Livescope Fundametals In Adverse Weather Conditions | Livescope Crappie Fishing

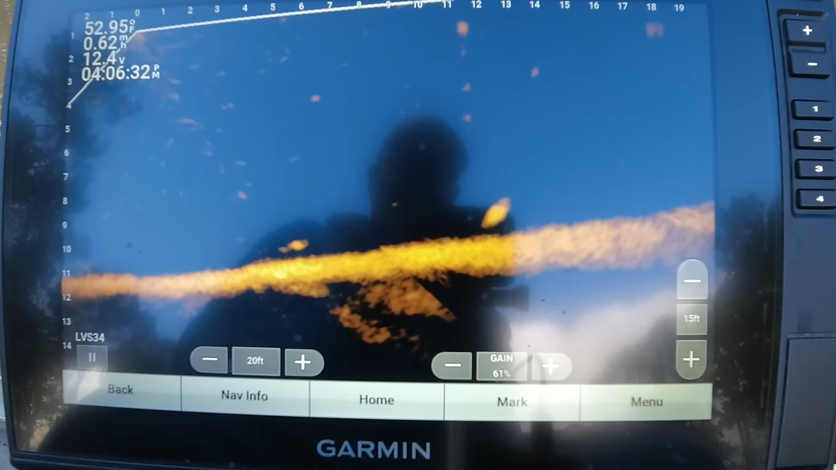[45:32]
That's definitely a crappie. Now I'm fishing out the back of my boat. See if I can get him.
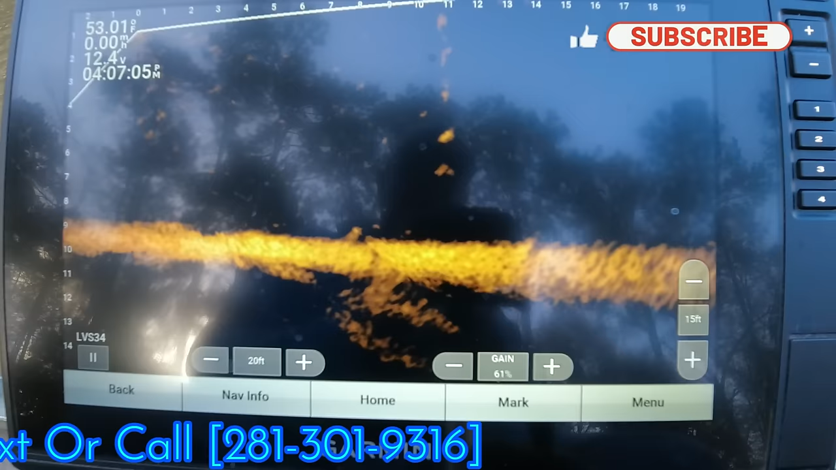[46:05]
I think I can classify that a caught fish.
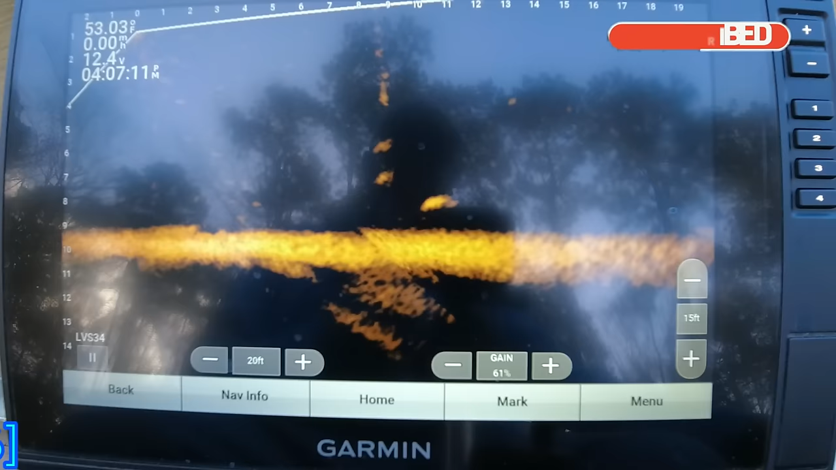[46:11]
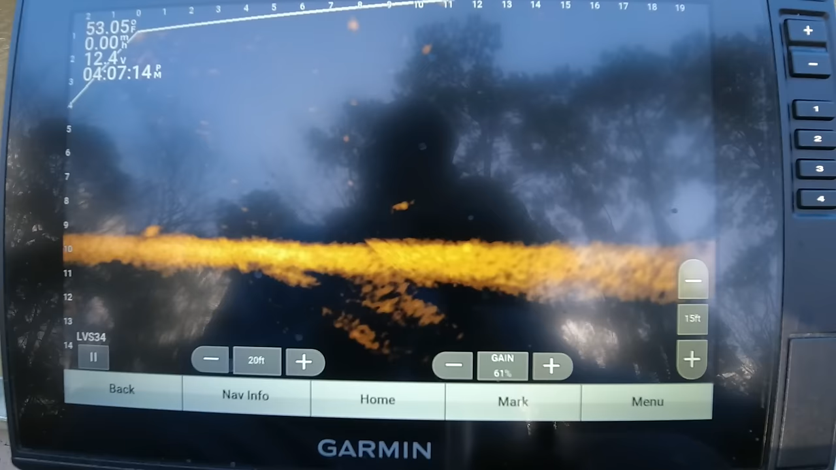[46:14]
He let me spin my boat all the way around, and he's still holding,
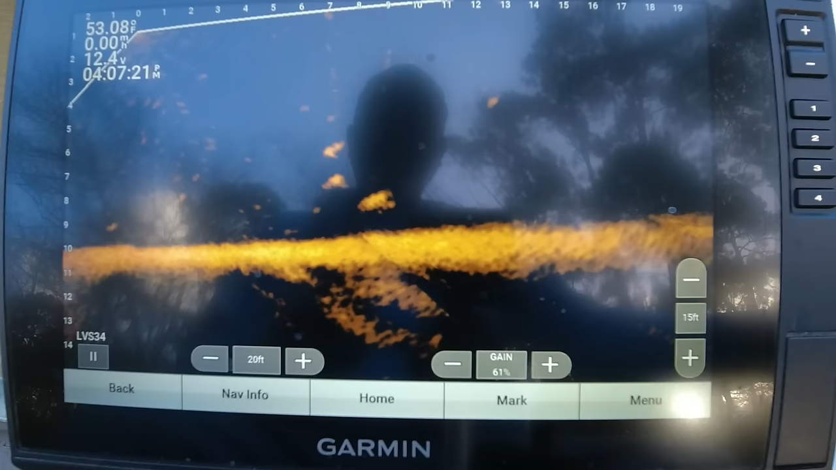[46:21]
and he's facing me. Let me get him stopped. All right, here we go, right in his face. Stood up at it, standing on his tail. I don't think he's gonna hit it. See how slow he's just barely coming.
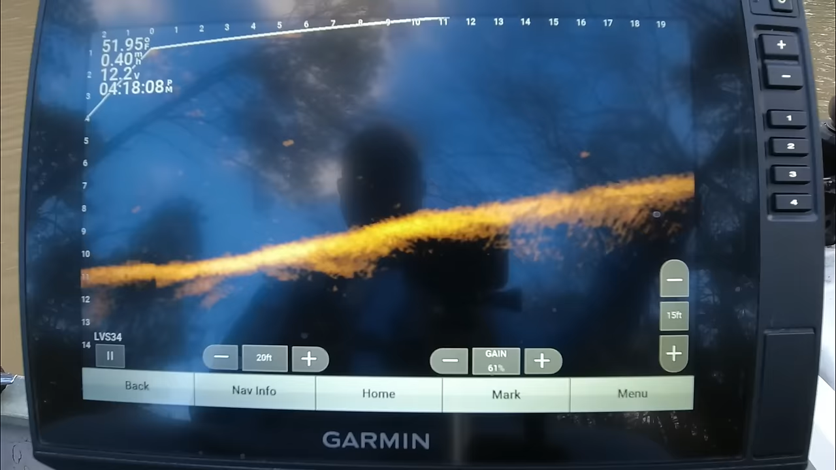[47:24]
You just have to spend time to find where they are. Oh yeah.
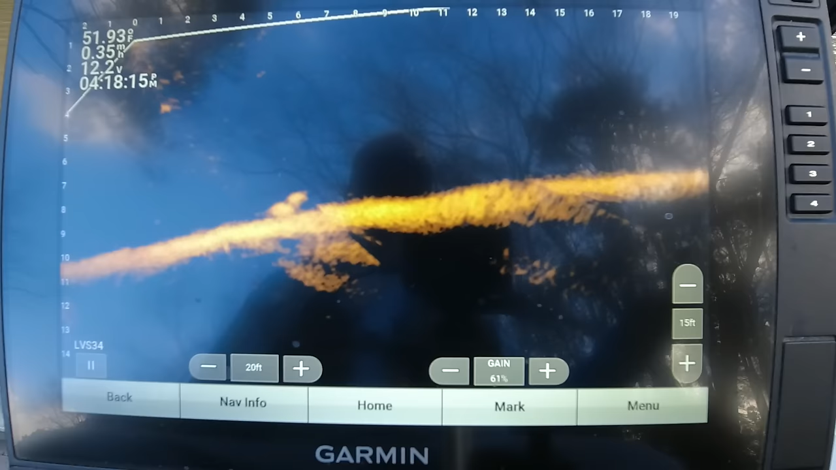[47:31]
That bee's a crappie right there, y'all.